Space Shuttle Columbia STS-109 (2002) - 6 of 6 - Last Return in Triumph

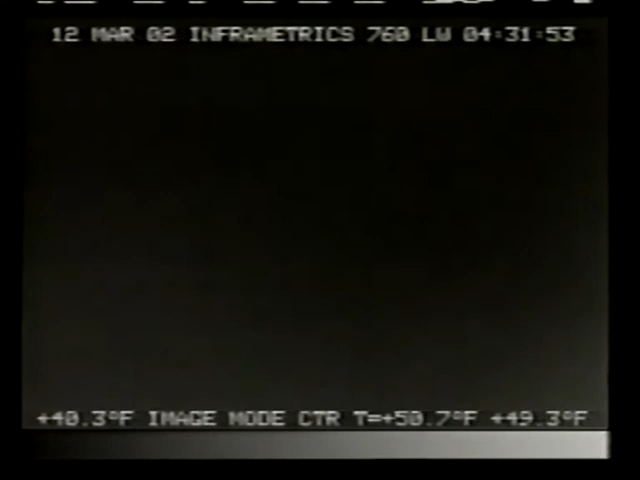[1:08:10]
Columbia passing over central Florida at an altitude of 17 miles. Range to touchdown 80 miles from the Kennedy Space Center.
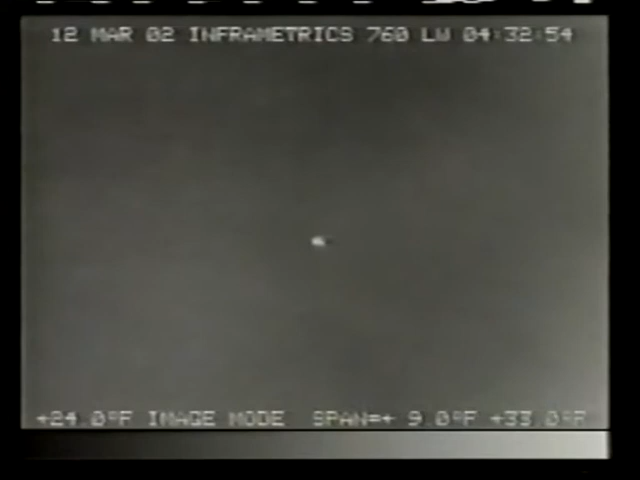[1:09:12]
Columbia now 68 miles from the Kennedy Space Center, 14 miles in altitude, traveling two times the speed of sound, soon will go subsonic, heralding its arrival at the launch site with a pair of twin sonic booms. Columbia, Houston, you are on energy approaching the hack. There are no changes to winds or weather.
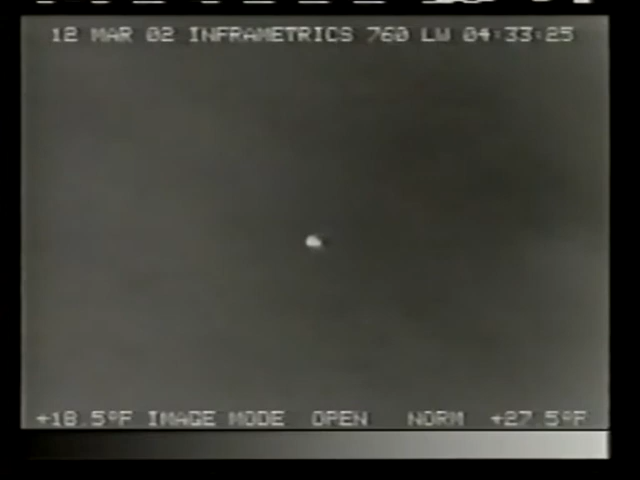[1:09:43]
You are a nominal shoot deploy. Houston, we copy. Nominal shoot deploy. Thank you.